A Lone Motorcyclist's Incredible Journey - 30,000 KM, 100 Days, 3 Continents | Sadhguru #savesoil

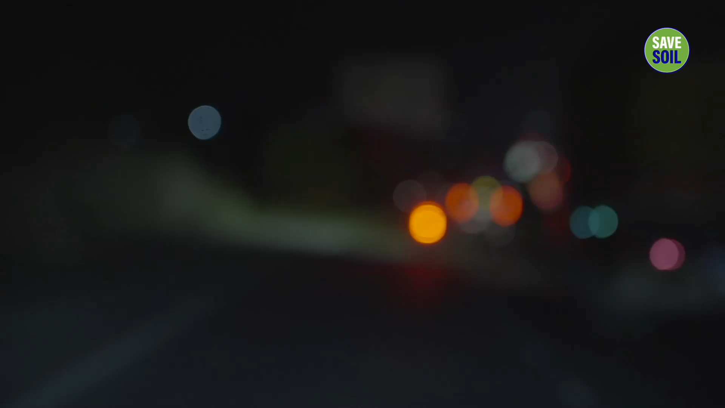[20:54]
We drove pretty much through the night so that we could make it to Bombay,